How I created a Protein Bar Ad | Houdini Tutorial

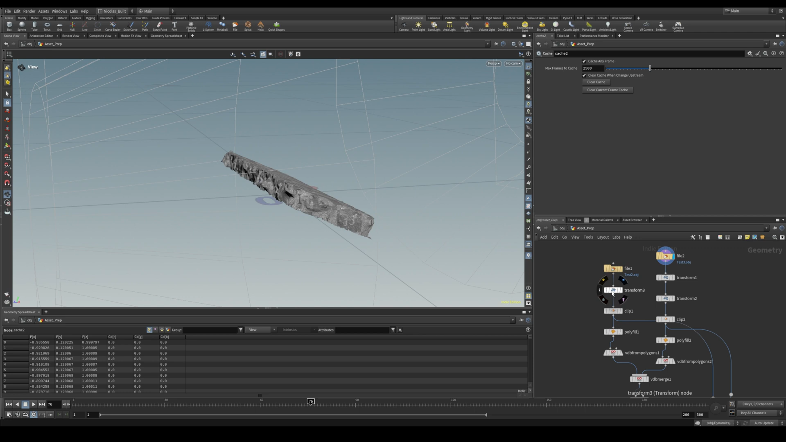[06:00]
what I did was I positioned them so that they're both in a position where they should fit together, like this.
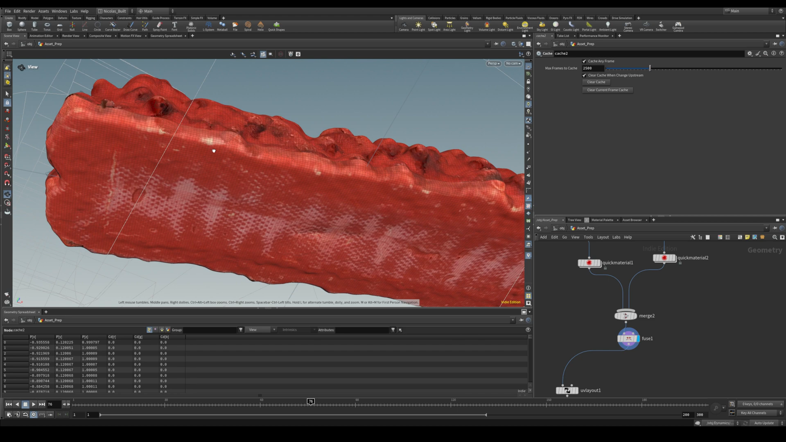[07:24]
I wanted the bottom texture, like, on the bottom of the bar, as well as,
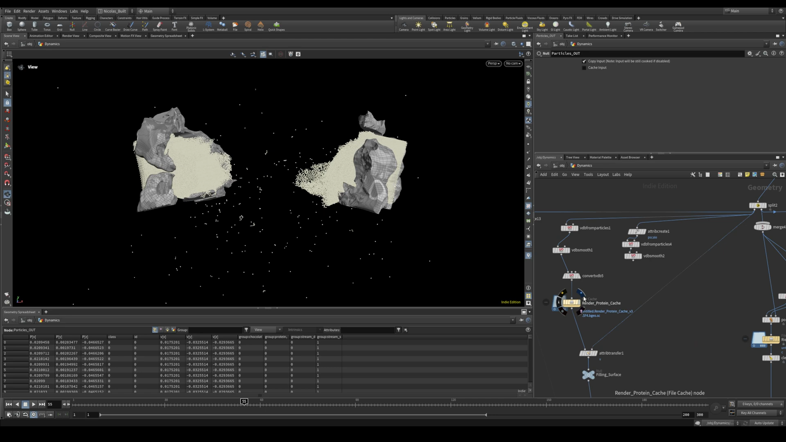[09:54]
And I meshed it, like this,